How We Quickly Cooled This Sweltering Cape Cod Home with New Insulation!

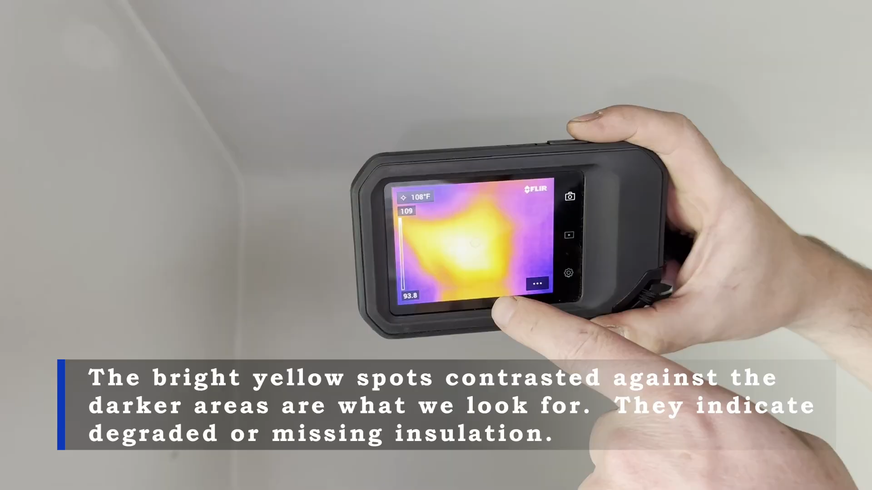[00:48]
On screen: spot 108°F
This is what an area of missing insulation looks like. It's currently reading at 108 degrees.
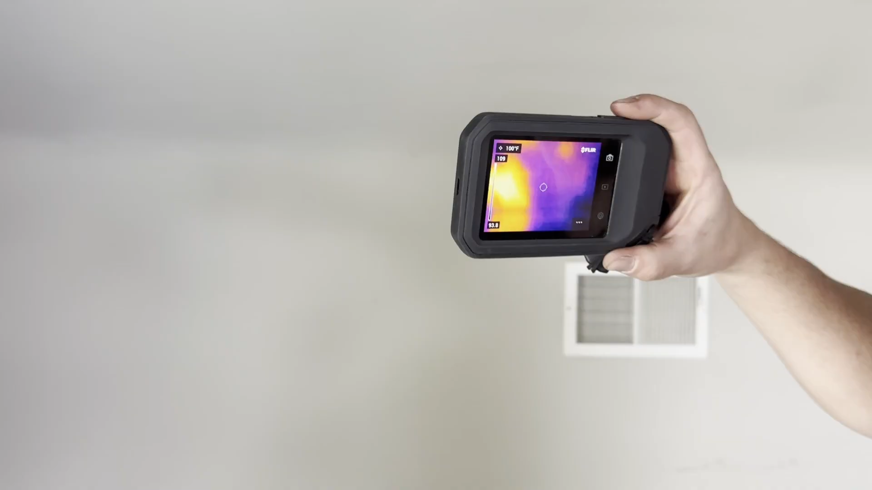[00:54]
We're going to pan across here. You can see other areas where the insulation is degraded. It's reading about 97 degrees.
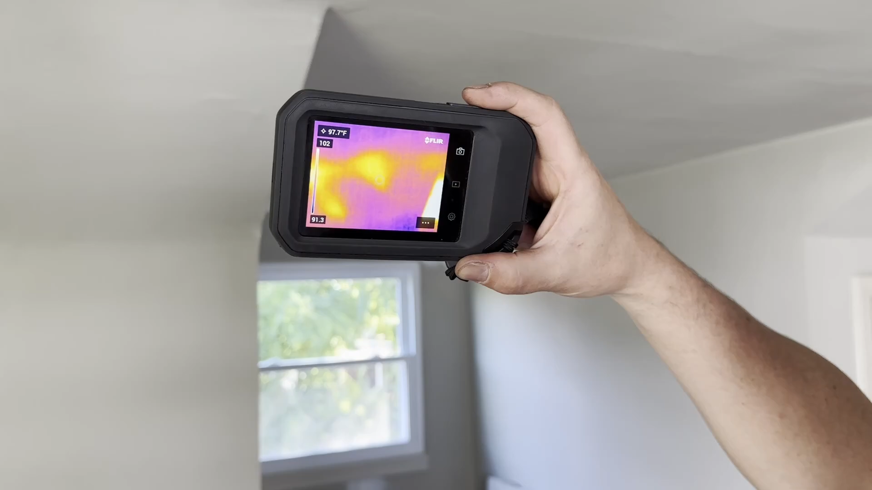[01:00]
On screen: spot 97.7°F
This is a dormer ceiling that seems to be uninsulated.
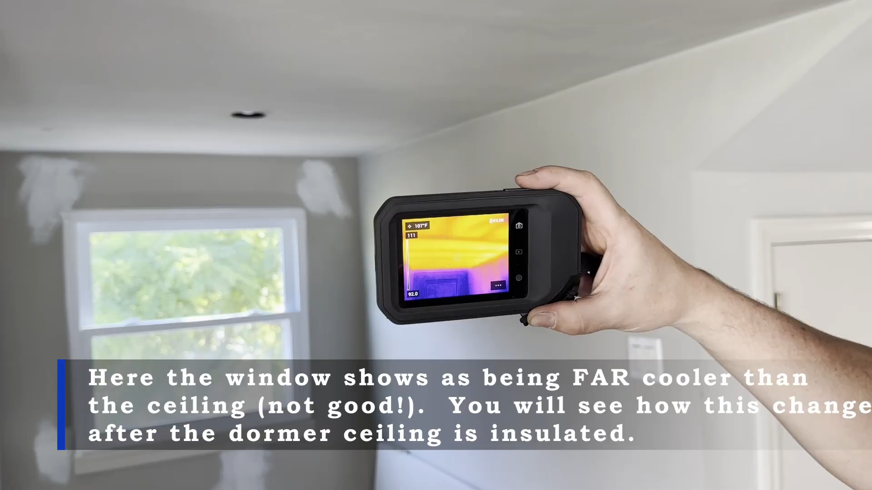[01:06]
This is 107 degrees. As we pan across some more, you see other areas of missing insulation.
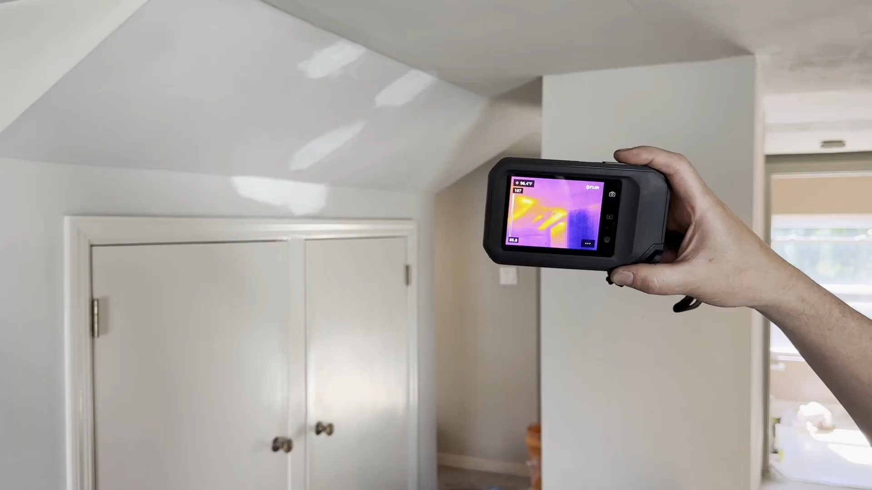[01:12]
And again, you see temperatures in the high 90s to the low hundreds. And the end result is that this homeowner is going to struggle to cool this structure.
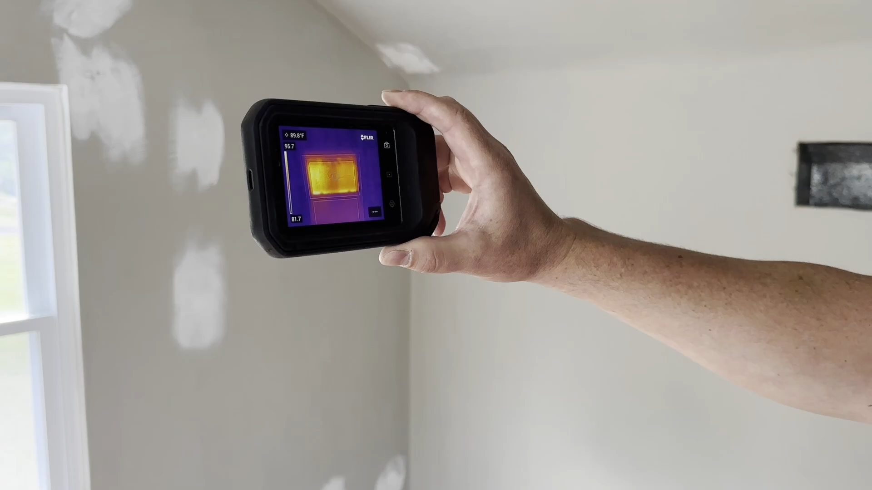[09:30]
Windows are always going to be the weak point in the thermal barrier of a home and as I scan around it you can see that the walls, the ceiling above, um,
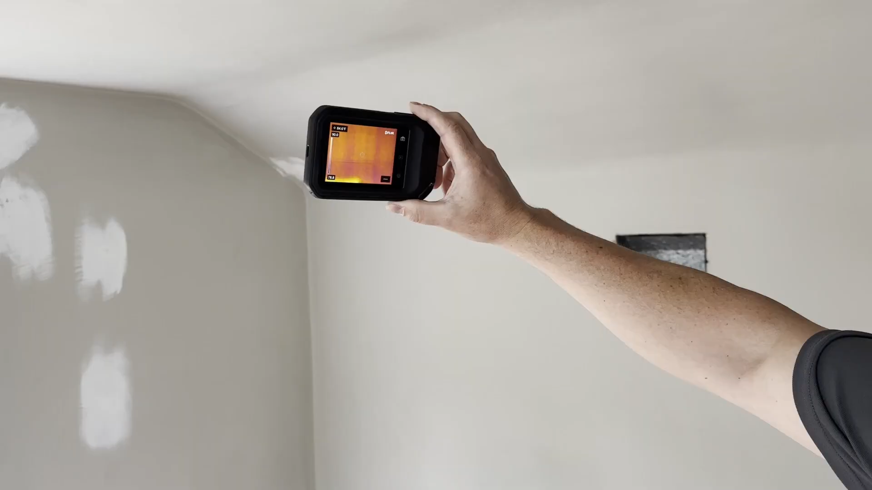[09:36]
they're all much cooler than that window.
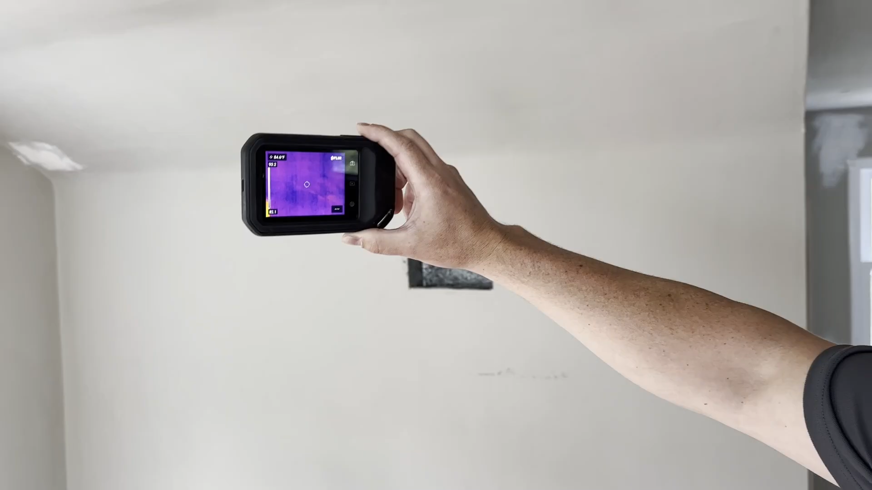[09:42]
The slope ceiling area you don't see hot spots in,
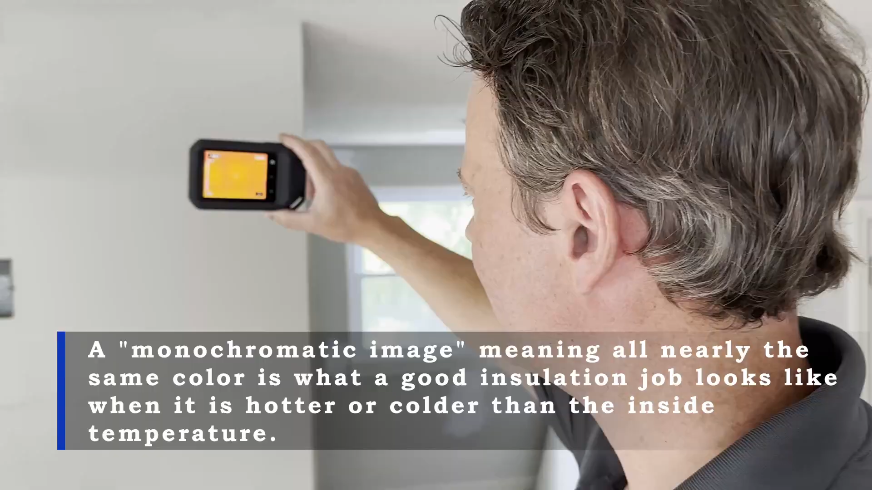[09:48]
you can kind of vaguely make out the studs but you don't see anything hot again until you get over to that window and
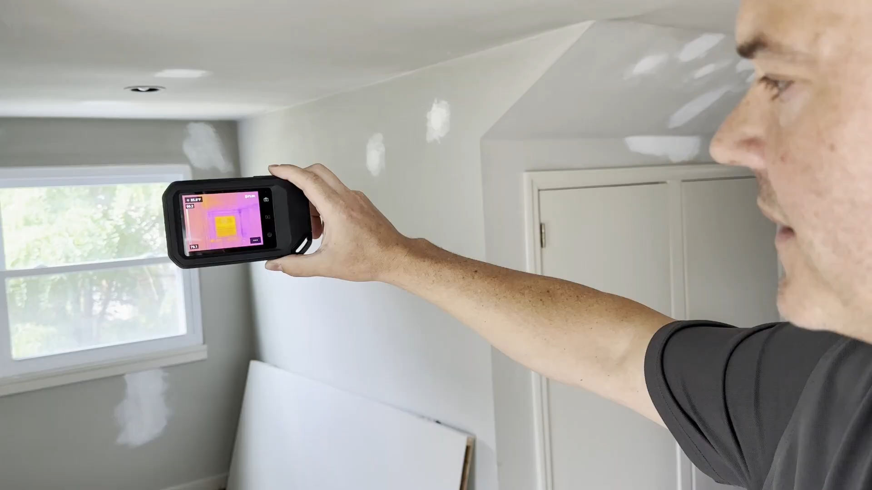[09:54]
that's a really good indication of how much better insulated things are.
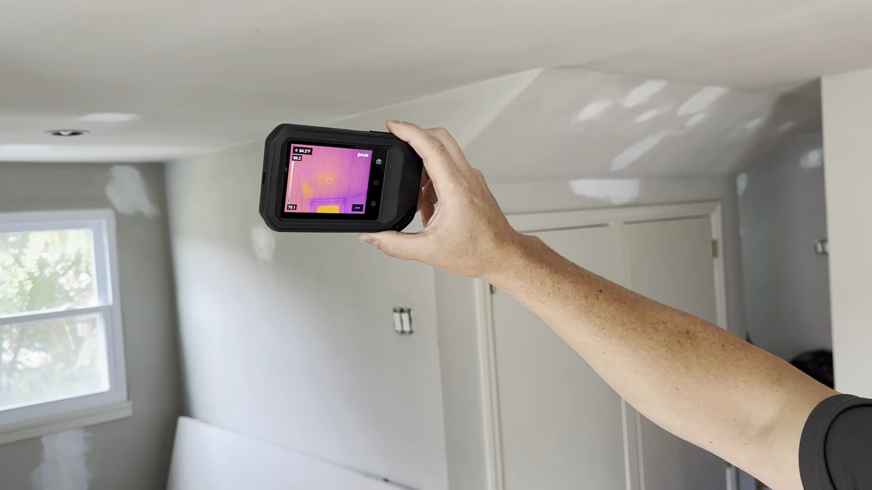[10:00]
The ceiling above was previously 110 degrees right now it's 84 degrees.
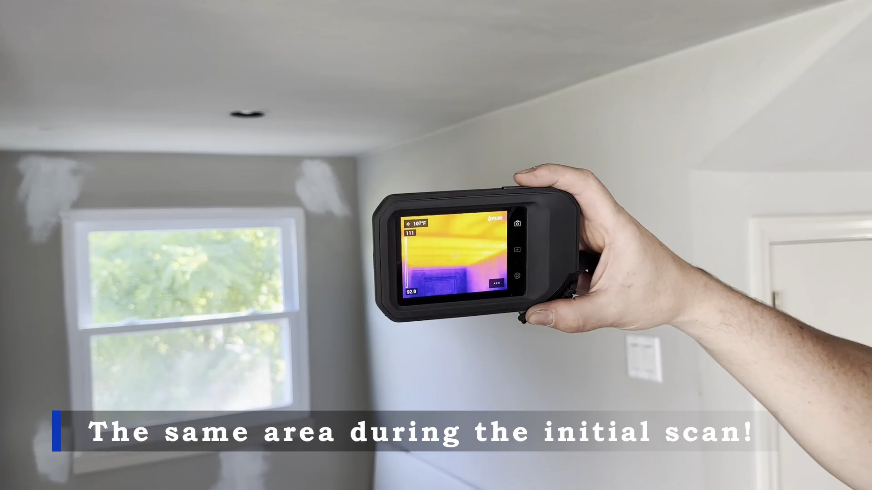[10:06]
Um, the home is still a little bit cool from last night
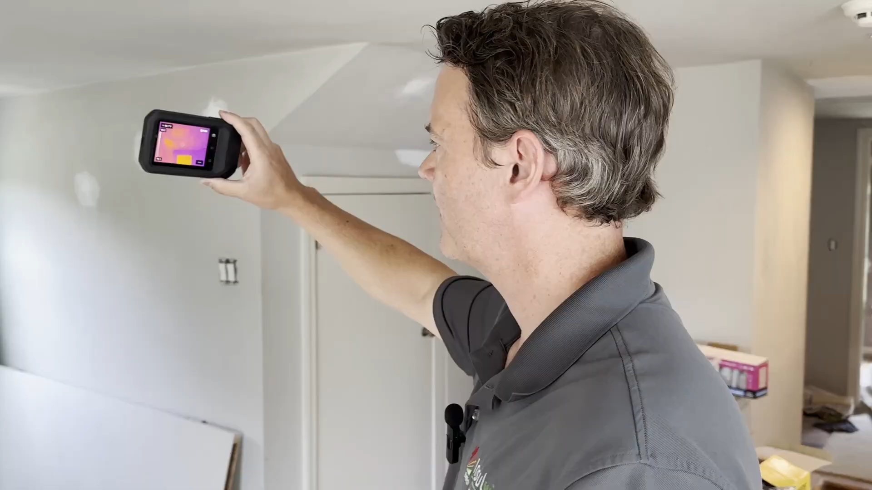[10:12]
and that's a good thing it means it's holding its temperature and we'll pan across here and all the hot spots that were there previously
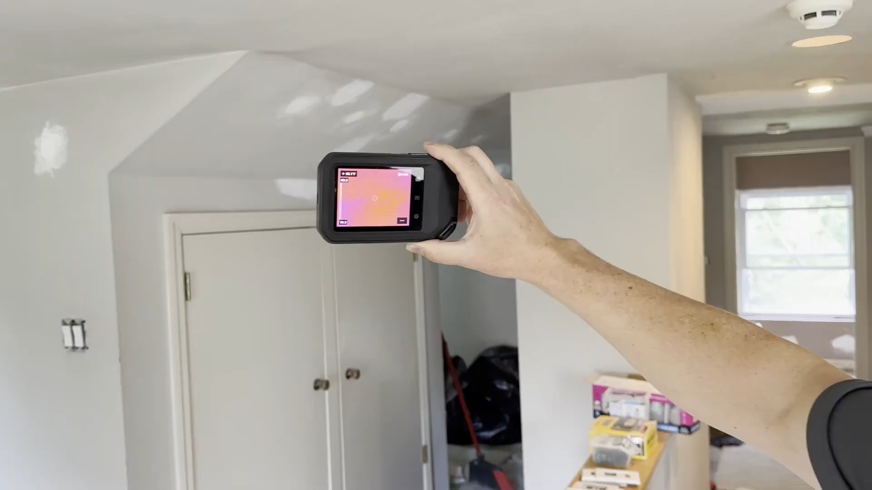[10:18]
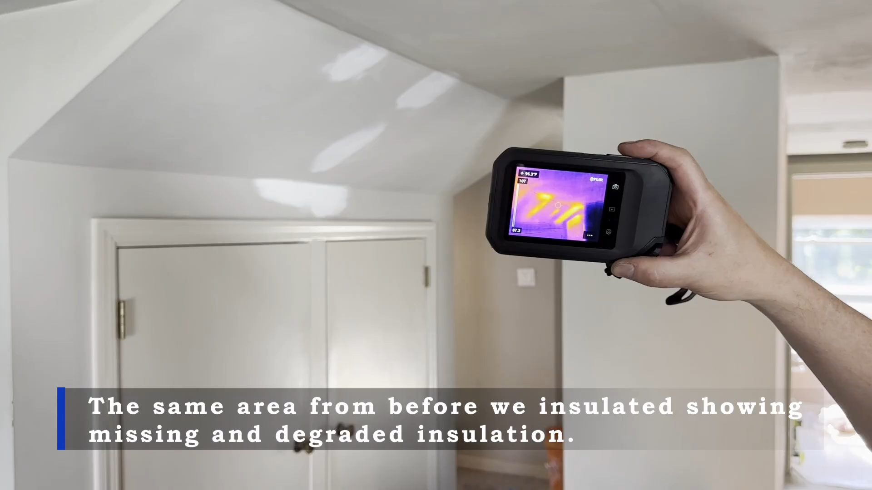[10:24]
are now gone especially in these sloped ceiling areas where the roof is really only